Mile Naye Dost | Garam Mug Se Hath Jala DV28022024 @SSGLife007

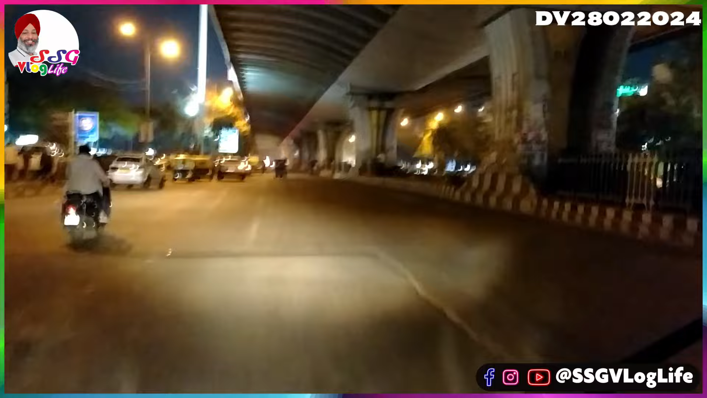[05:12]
और ट्रैफिक भी है, उतना ज्यादा नहीं है, या तो पीछे से अभी ग्रीन लाइट हुई है तो बहुत सारी गाड़ियां पीछे पीछे आरही होंगी, और आप देख सकते हो कि अखलाद भी यसे हैं कि ट्रैफिक अलका हलका मुमेंट महीं है,
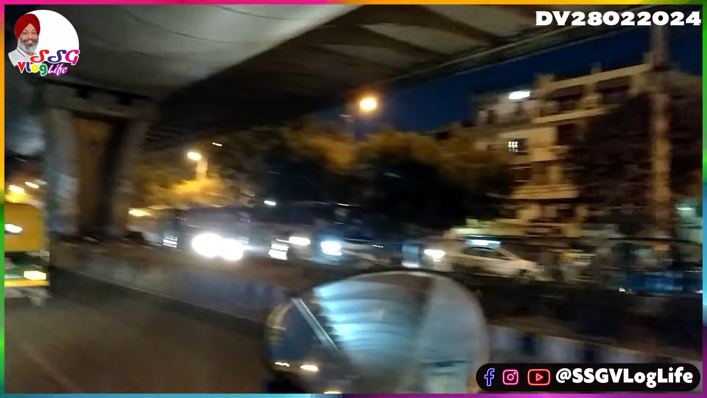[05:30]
कोई जाम वाली स्थिति तो � यहां होती नहीं है, क्योंकि जो हैवी ट्रैफिक है,
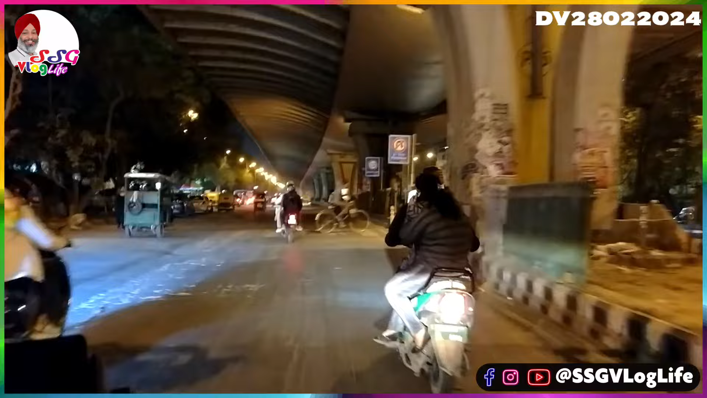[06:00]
बट लाइट जो � गुलाबी ठड़क, अंदर वाली रोड पे भी ट्रैफिक है,
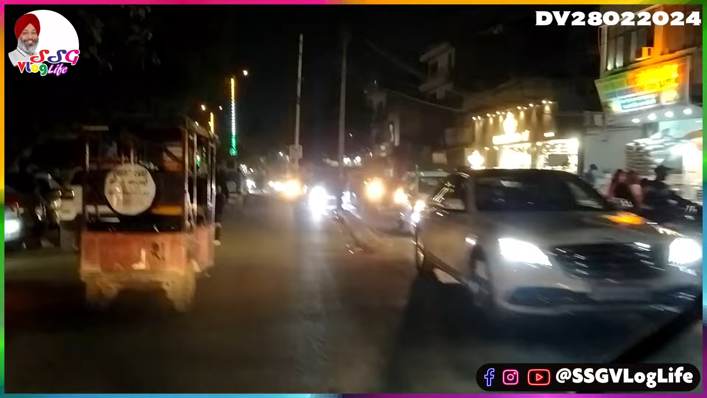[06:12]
यह जो उस तरफ से आ रही है ना सामने की साइड से रोड, यह गनेश नगर, तिलक नगर की तरफ से इस तरफ को आती है, तो इस तरफ इस टाइम पे यहां पे रश बहुत जादा होता है, आप देख रहे हो, � अनिंटरप्टेट ट्रैफिक चल रहा है,